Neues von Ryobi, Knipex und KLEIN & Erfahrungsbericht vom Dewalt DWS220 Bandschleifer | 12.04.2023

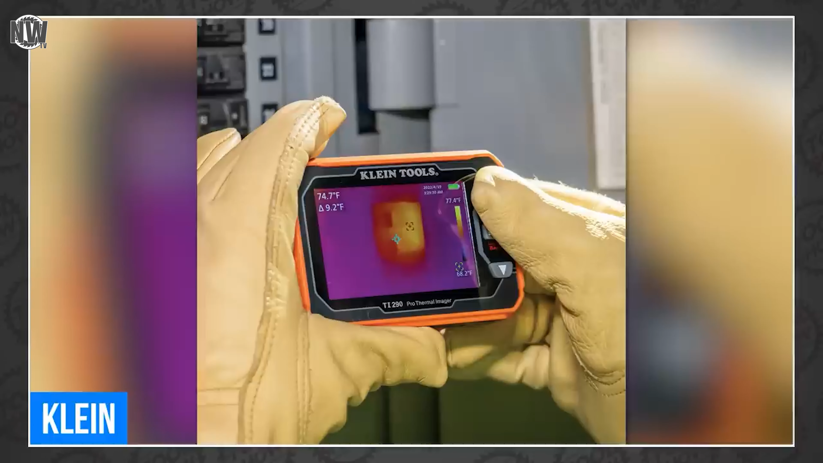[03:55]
On screen: spot 74.7°F
Dargestellt werden die Bilder in über 49.000 Pixel, um kalte und heiße Zonen bestmöglich darstellen zu können.
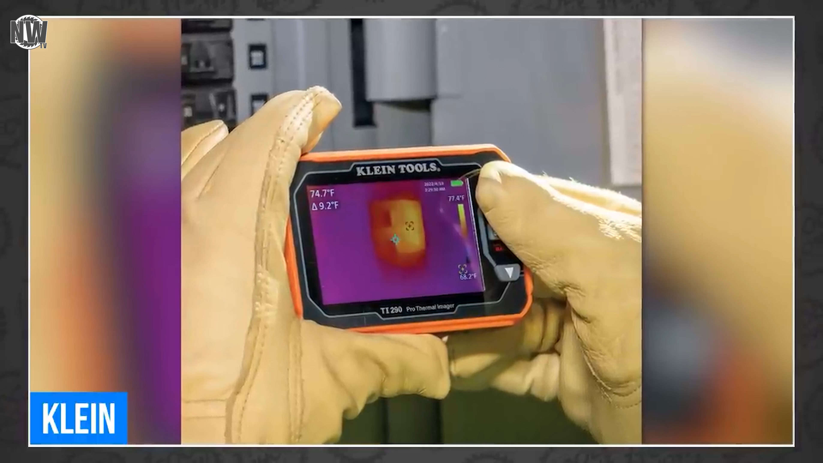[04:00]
On screen: spot 74.7°F
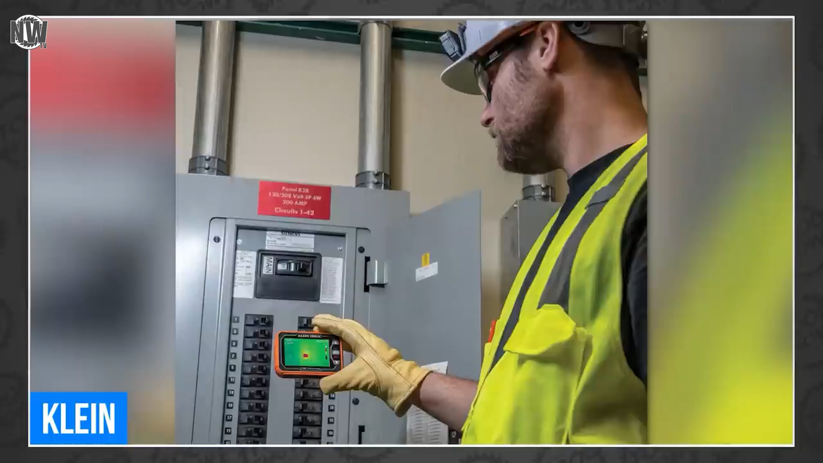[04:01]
Die WiFi-Funktion ermöglicht ein Speichern, Verwalten und Teilen der Aufnahmen. Optional kann ein Alarm für hohe und Niedrigtemperaturen in einer Range von minus
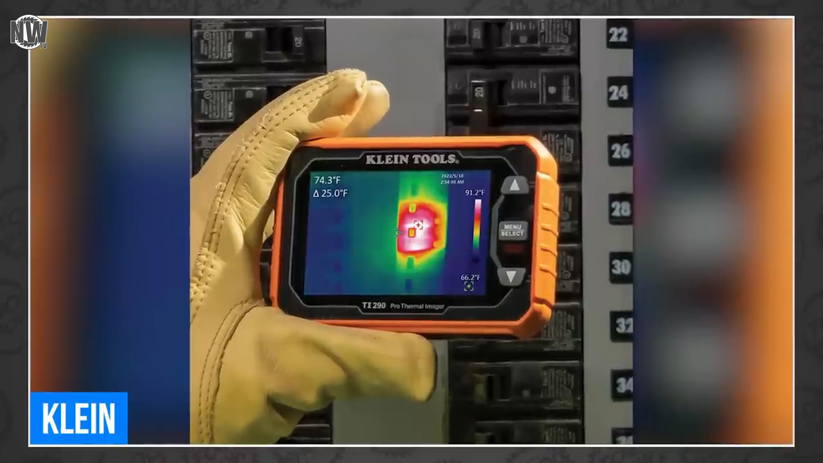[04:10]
On screen: spot 74.3°F, scale top 91.2°F, scale bottom 66.2°F
15,5 Grad bis 400 Grad Celsius eingestellt werden.